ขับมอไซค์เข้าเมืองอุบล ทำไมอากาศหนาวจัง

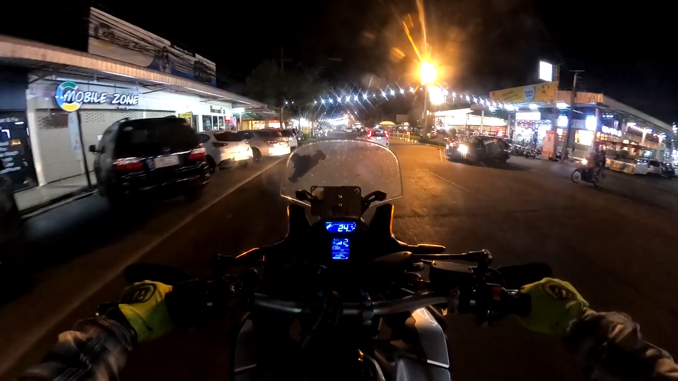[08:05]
ะครับอ่ะนี่นะครับนี่ก็คือบิ๊กซีจังหวัดอุบลนะครับถ้าช่ว
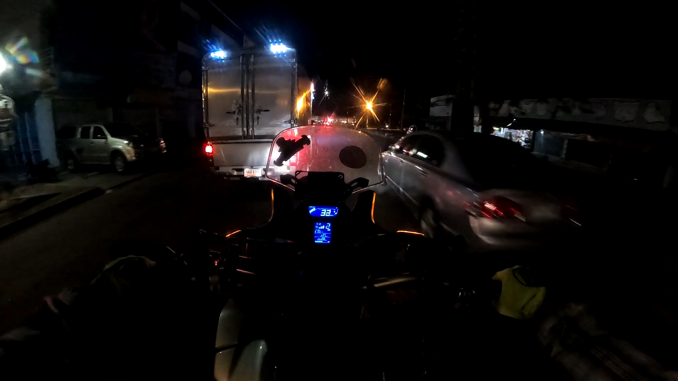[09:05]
นี่ฮะด้านหน้าก็จะเห็นป้ายแมคโครนะฮะนี่เดี๋ยวขอดูรถขวามือก่อนนะครับตรงนี้มันค่อนข้างที่จะมืดนะฮะต้องอาศั
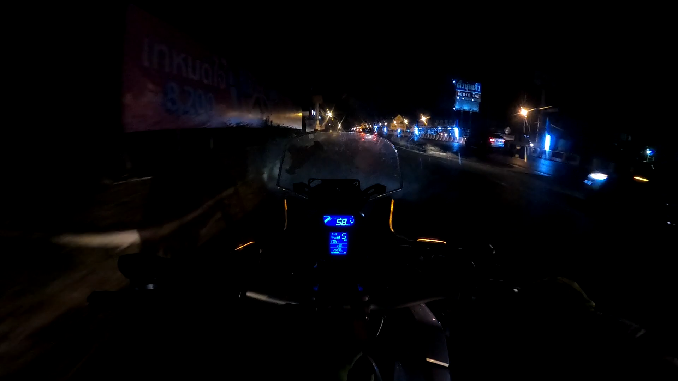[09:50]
ก็เดี๋ยวข้างด้านหน้าของผมก็จะเป็นตะวันแดงสาดแสงเดือนนะฮะตะวันแดงมหาชนนะครับผม